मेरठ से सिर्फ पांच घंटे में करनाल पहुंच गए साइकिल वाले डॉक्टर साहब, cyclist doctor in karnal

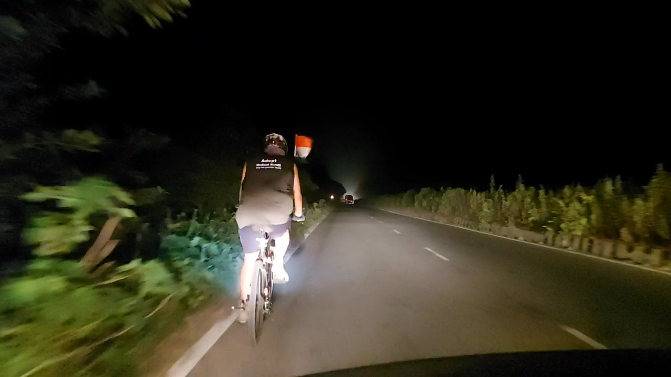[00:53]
और मेरट शहर के बेगमपुल से चले वो यह जो माइल स्टोन हमने आपको दिखाया है यह कंकर खेडा का है जो लगबग 78 किलो मिटर आगे है तो 110 किलो मिटर से जाद है कि यात्रा ये एक तरफ
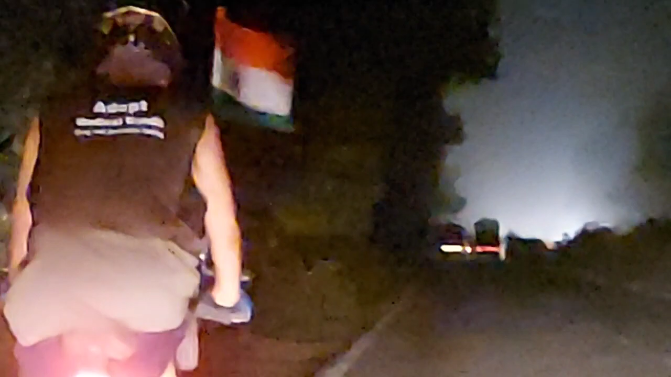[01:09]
से है और आप देख सकते हैं ये शामली पहुंचे
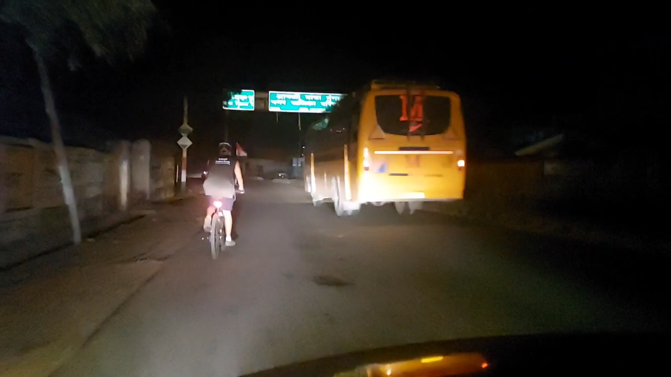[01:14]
हैं रात में एक बज़े चले बेगमपुल से